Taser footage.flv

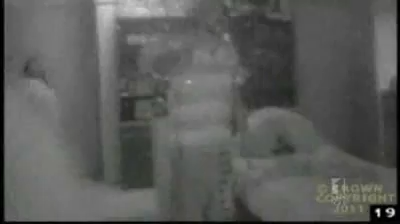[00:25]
The prosecution told the court that three police officers were confronted by an armed Philip Bugme.
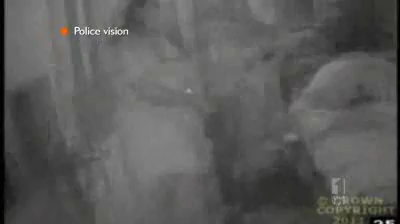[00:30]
Bugme's lawyers say he gives up the weapon and complies with the order.
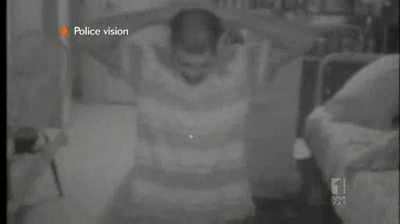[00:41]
Philip Bugme remains kneeled but takes his shirt off in what police call an act of aggressive bravado. Police repeatedly warn Bugme he'll be tasered if he doesn't get on the ground.